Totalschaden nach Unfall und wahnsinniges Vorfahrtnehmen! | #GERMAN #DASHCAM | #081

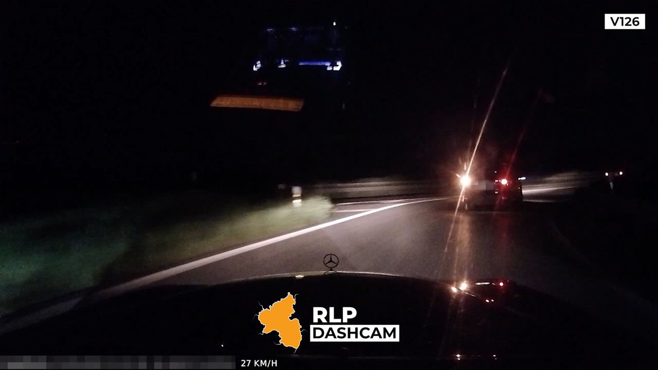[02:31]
Auffahren ist aber auch wahrlich eine Kunst für sich. So dicht aufzufahren ist natürlich Mist. Davon mal abgesehen hat unser Einsender hier aus meiner Sicht alles richtig gemacht. Der Transporter vor uns hingegen, der macht alles falsch.
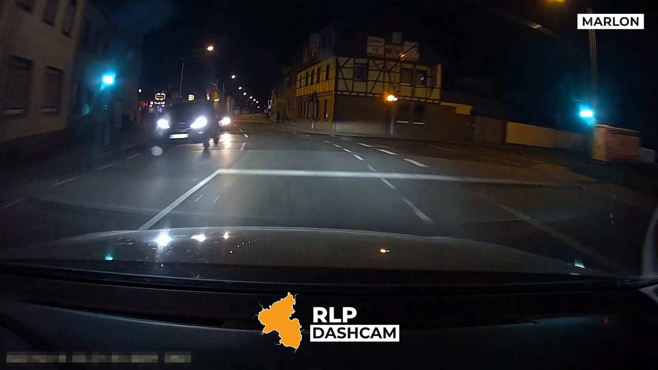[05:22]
Die Fahrerin des Autos, das unserem Einsender die Vorfahrt genommen hat, hat nämlich behauptet, unser Einsender hätte rot gehabt. Die Begleiter in ihrem Fahrzeug haben unseren Einsender bedroht, bis Anwohner zur Hilfe kamen. Dank der Dashcam konnte der Unfall jedoch zweifelsfrei aufgeklärt werden.
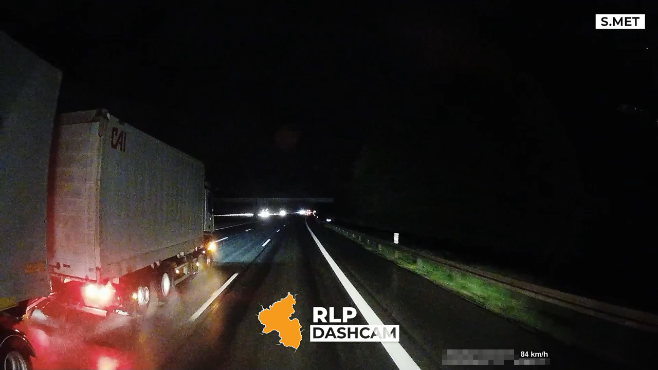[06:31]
Ich meine, ich fahre 85. Er fährt vielleicht 86 und blockiert hier die komplette Spur.
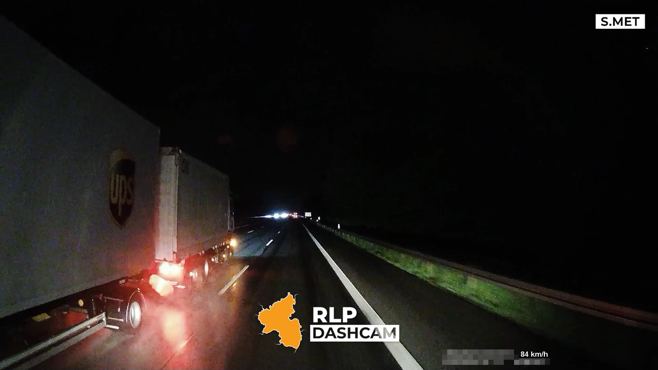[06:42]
Ich weiß nicht warum. Wozu geholt man dann? Nur um knapp dann vor dem Überholten reinzuziehen.